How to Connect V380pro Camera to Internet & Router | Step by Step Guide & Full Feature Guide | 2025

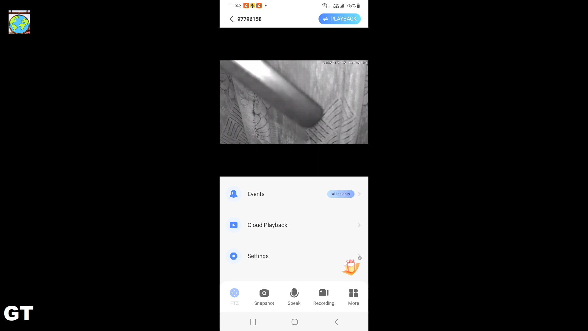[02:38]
once connected make sure the camera is connected to the device